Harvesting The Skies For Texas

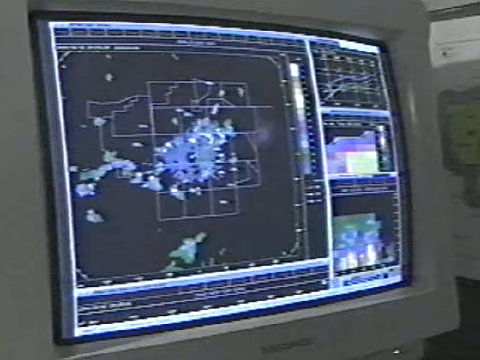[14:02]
so we can look at the full volume 3D aspect of the atmosphere, if you will.
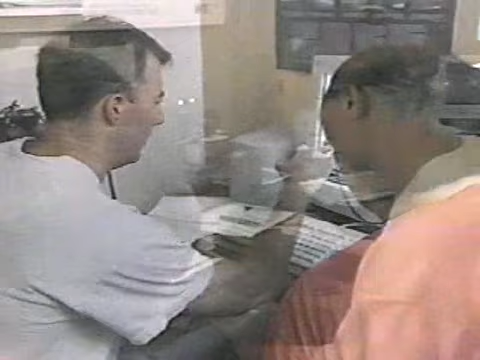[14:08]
And actually, Titan even takes it one step further and brings it into a 4D, four dimensions,
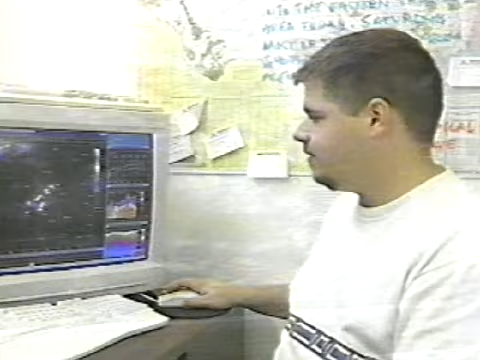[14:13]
adding time to it also, because we have the ability to forecast where the cells are going to be tracking.
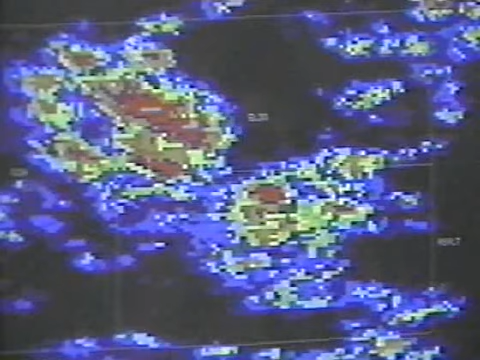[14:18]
So not only can you look at a cell in a flat, at a flat scan, a flat picture, like a piece of paper, a drawing that way.
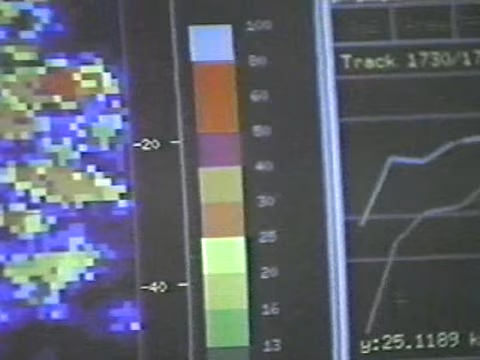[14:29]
But now we can also look at the vertical structure of it with Titan, and then we can also look at the time and where it's moving.
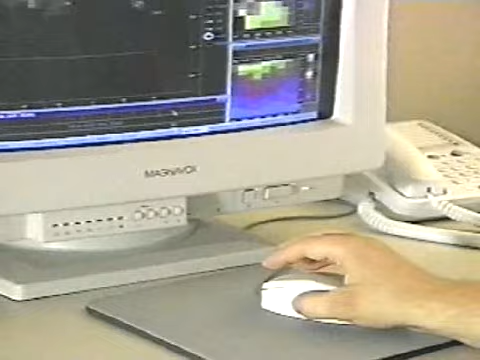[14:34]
And that helps us out a lot with trying to track where the storms are going and are they growing, are they declining,
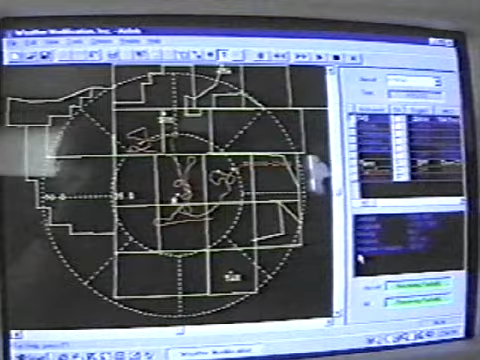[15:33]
Here you get activity in the aircraft, and it makes it easier for you to direct the pilot towards suitable activity. What our ultimate goal here is rain enhancement, getting water on the ground.